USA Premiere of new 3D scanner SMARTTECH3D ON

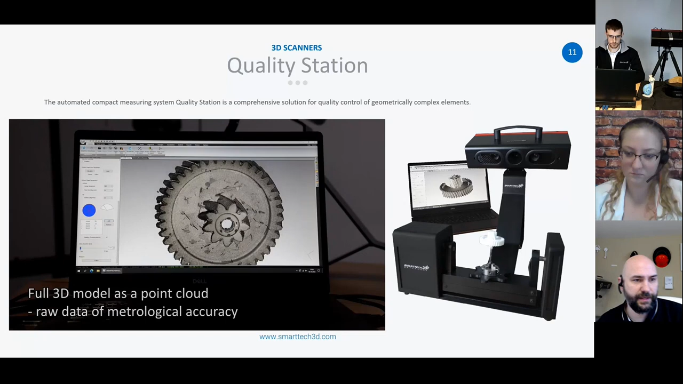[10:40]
So you can see not only to get the top, but because it can tilt in the way that it does, you can actually get.
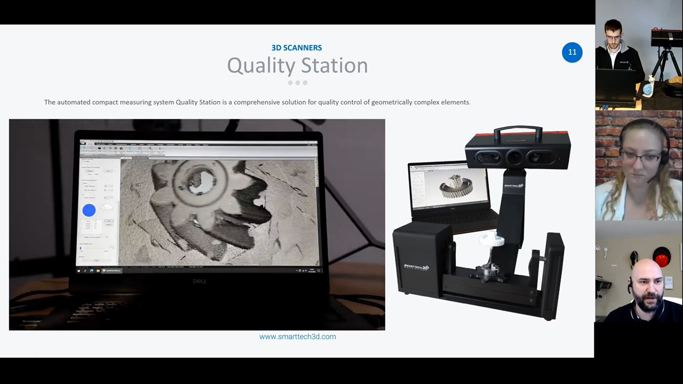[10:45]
Much, if not all of the bottom side that you would normally have to either reposition your part if you're on a turntable or reposition your scanner.
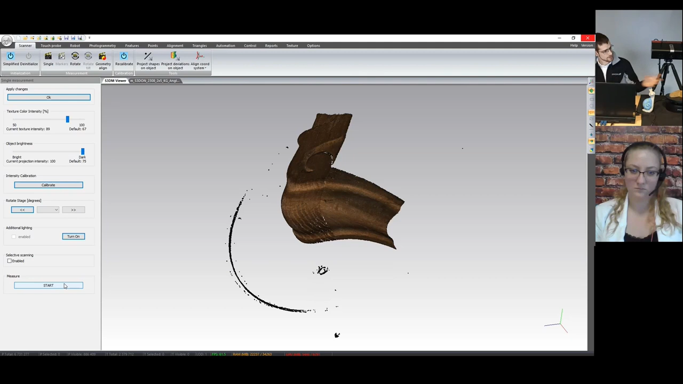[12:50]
The description is absorbed by the camera and then software on my computer. Calculate the position of each point from our scan.
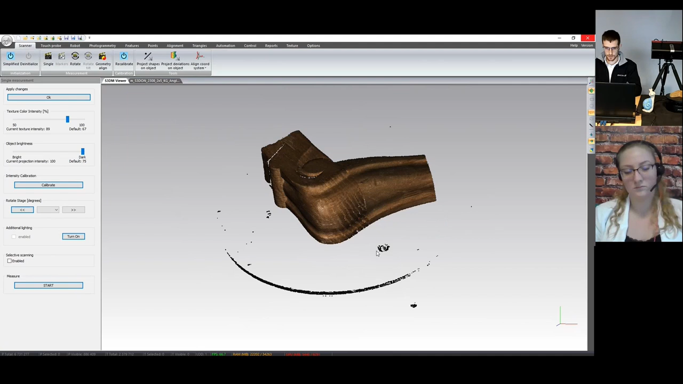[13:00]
And after that, we have the results. So after approximately 10 seconds, we have the whole information about the surface of this carved wooden part.
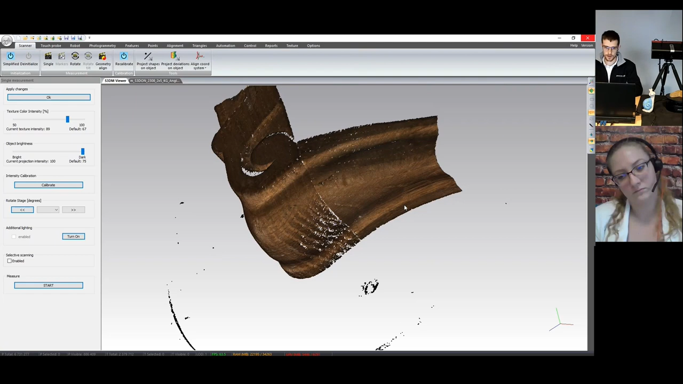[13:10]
We have the information about the surface and what is very important. We also have the information about the color of the object.
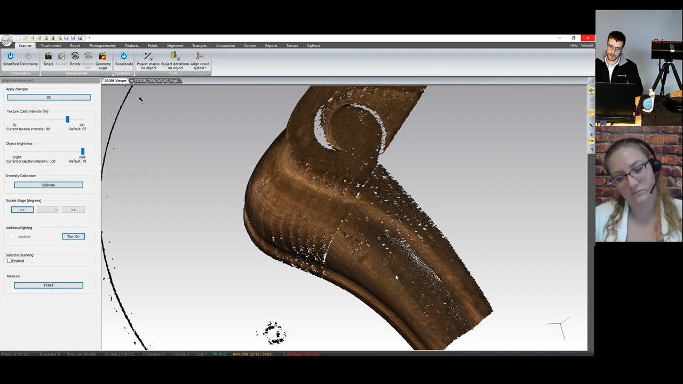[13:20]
So each point over here has the information
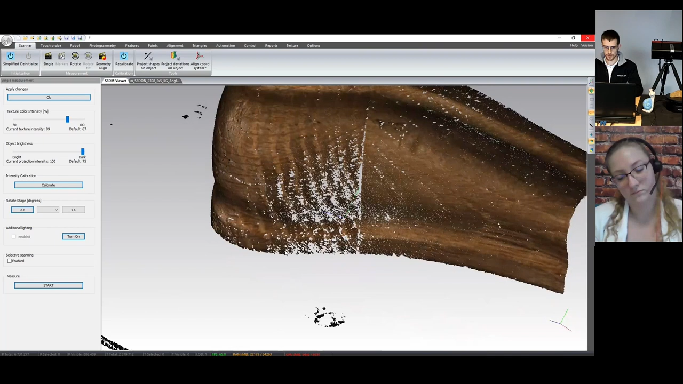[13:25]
about this position in the X, Y,